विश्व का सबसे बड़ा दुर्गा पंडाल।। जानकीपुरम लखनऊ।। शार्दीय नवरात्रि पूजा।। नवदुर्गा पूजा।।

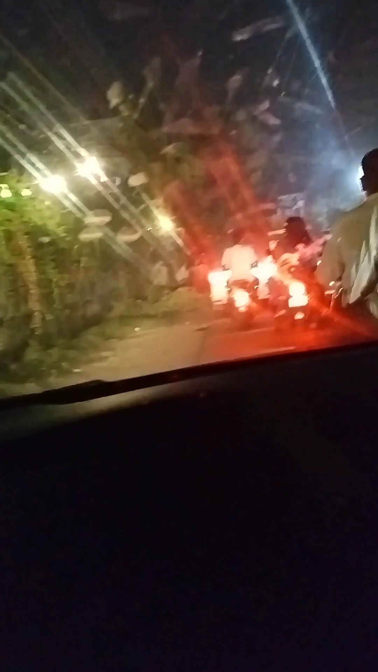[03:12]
दोस्तो ये रहा पंडाल का एंट्रेंस इसको उटसब नाम दिया है इन्होंने ये देखें ये हैं एंट्रेंस